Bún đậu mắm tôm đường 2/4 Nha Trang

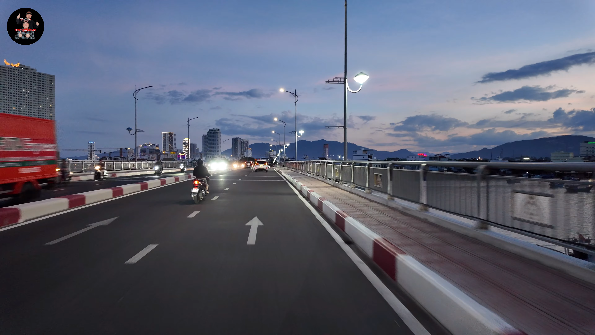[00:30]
Nếu mà ăn thấy ngon thì các bạn cũng nên ghé ủng hộ nha. Ở 933 đường 2 tháng 4 là đường này. Giờ đây mình đang đi trên đường cầu Hà Ga. Cầu này cầu số 4, đúng không đứa?